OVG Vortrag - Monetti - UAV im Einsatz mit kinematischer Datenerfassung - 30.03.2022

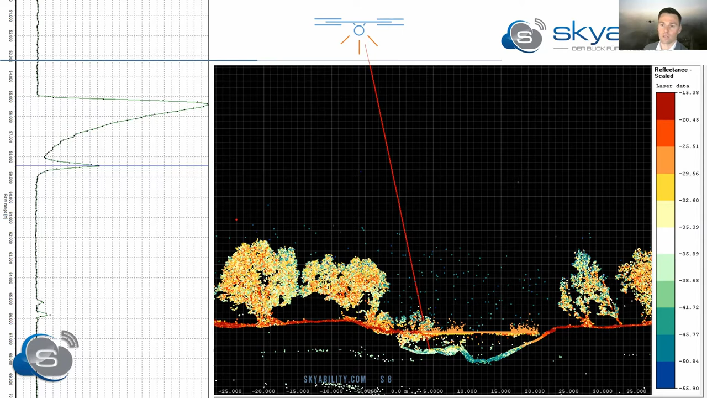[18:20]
Das heißt, durch diese Technologie ist es uns möglich, flächenhaft auch in schwierigen Situationen sehr gute Repräsentation in Form von der Punktfolge des Interessensgebietes zu bekommen. Ich erlaube mir auch ganz kurz, hier noch einmal die Gegenüberstellung zu machen zwischen Fotobefliegung und Laserscanning-Bepfliegung. Man sieht hier in der ersten Zeile das Ergebnis einer Fotobefliegung in Form eines Profilschnittes durch die Punktwolke der Fotogrammetrie im Vergleich zur unteren Zeile,
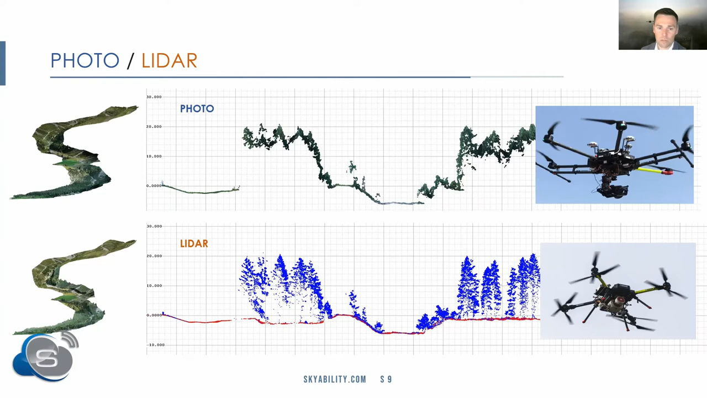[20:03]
bis auf den Boden hinunter, um und so auch die topografische Information des Geländes darunter liefern zu können. Wir sehen einen kleinen Vorteil, auch in dem kinematischen System von Laserscanning, was die Qualität der Punktwolke an sich anbelangt. Kurzum könnte man an dieser Stelle sagen, der Photofluch bei SkyAbility findet vorwiegend Platz oder Einsatz für Aufgaben der Inspektion,
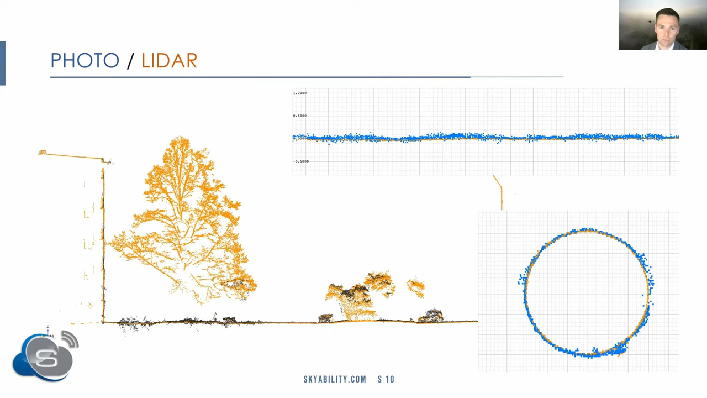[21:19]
weil die Fotoaufnahmen sehr stark beeinflusst sind von den unterschiedlichen Lichtbedingungen, aber auch von den Oberflächen.
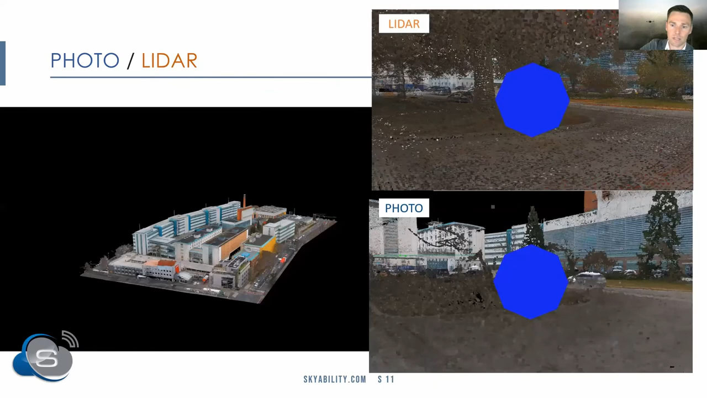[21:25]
Hier noch einmal ganz kurz auch in einem kurzen Video
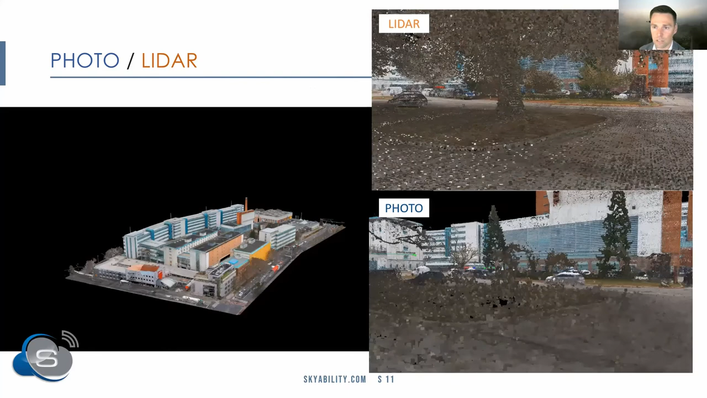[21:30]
gegenübergestellt von diesen Schnitten, die ich gerade hergezeigt habe. Ein Beispiel, Tabakfabrik in Linz, da erkennt man sehr gut, oder ich hoffe, das kommt jetzt auch so gut rüber, den Unterschied von der Information unter der Vegetation, wo man im unteren Video ganz klar sieht, dass das hier eindeutig stark verloren geht.
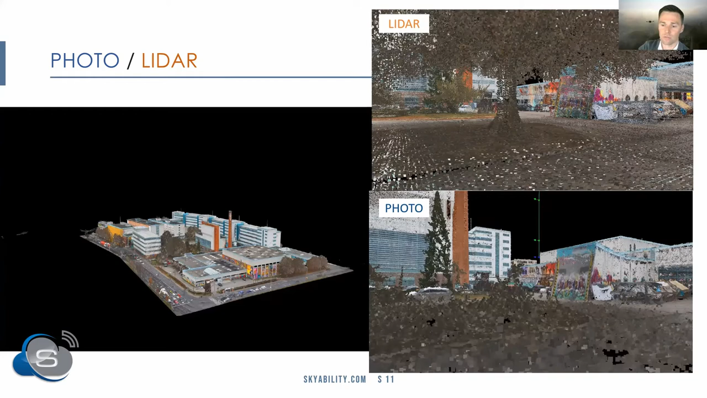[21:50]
Das UAV-Mapping oder die Perspektive des UAVs sehen wir auch deshalb als so interessant an,
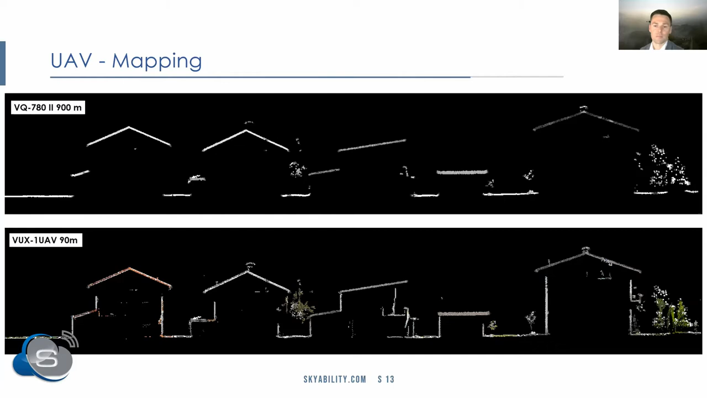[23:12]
aufgrund der niedrigen Fluglage und aufgrund der deutlich besseren Perspektive, aber auch dem 360-Grad-Aufnahmevermögen, auftrebende Mauerwerke in so einem Szenario sehr gut erfasst werden können.
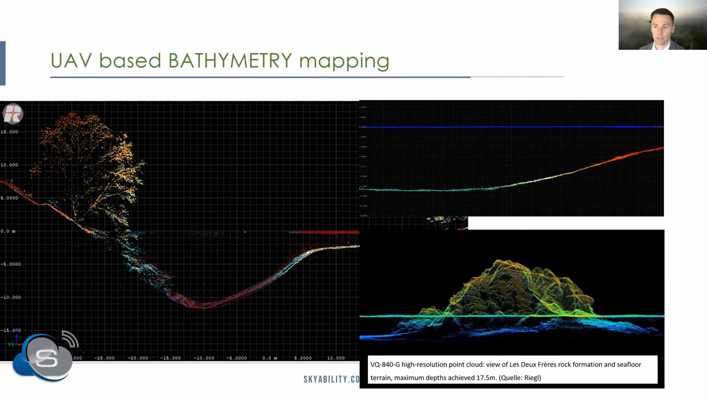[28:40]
Fluggeschwindigkeit, Flugbahn anbelangt, dass wir mit diesen neuen Scannersystemen hervorragende Eindringungen bei Gewässern zusammenbringen können. Das heißt, auch für Gewässeraufgaben ist es mittlerweile möglich, Repräsentationen in Form von Punktburgen, hier sieht man es auch noch einmal fusioniert, mit RGB-Daten zu bekommen. Das heißt, man erhält einen topografischen Datensatz,
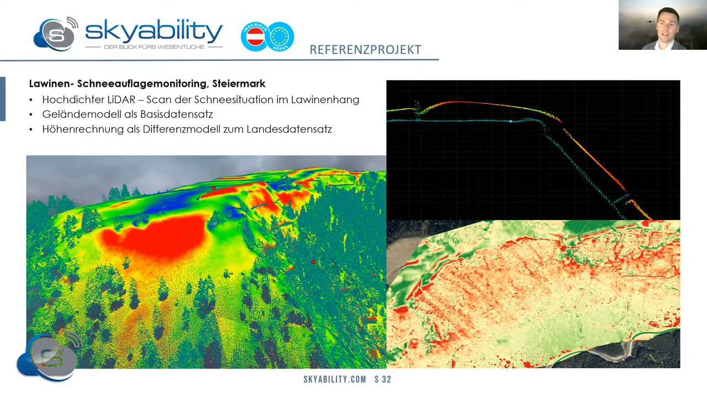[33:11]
wo hier die größten Schneeverwichtungen drinnen sind. Ich hätte noch einiges herzuzeigen. Leider haben wir zeitlich gesehen, glaube ich, schon schon langsam und das Ziel erreicht. Wir SkyAbility sehen die Drohnentechnologie als eine mögliche Plattform im Einsatz kinematischer Datenerfassungssysteme.